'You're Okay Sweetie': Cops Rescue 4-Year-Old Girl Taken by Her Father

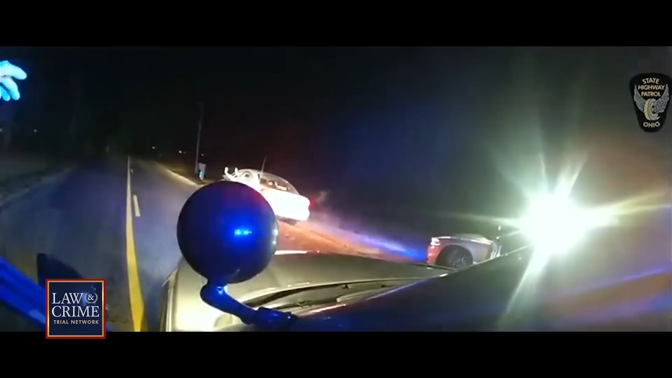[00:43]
Somebody's in the back right. Okay, all right. The driver, later identified as Eric Nardolini, says his daughter is in the back seat.